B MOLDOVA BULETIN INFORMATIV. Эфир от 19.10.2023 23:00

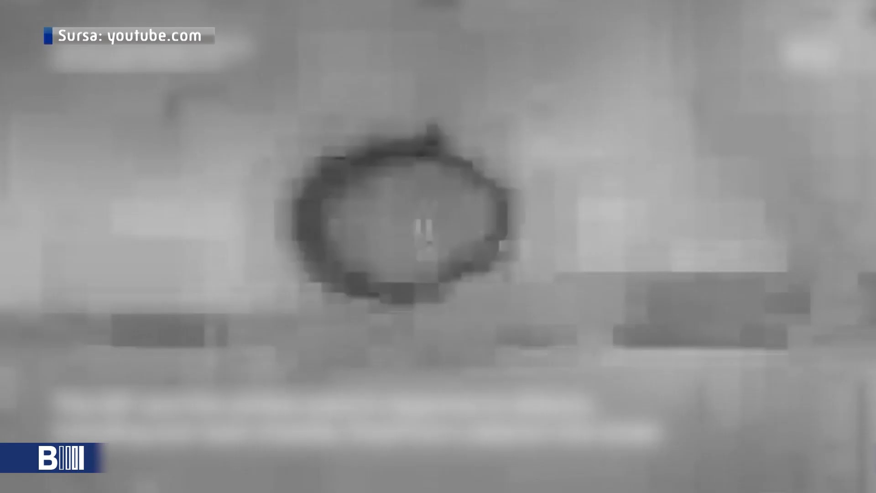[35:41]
Forțele de apărare ale Izraelului au declarat joi seară că au lovit din nou poziții Hezbollah în apropierea graniței din sudul Libanului.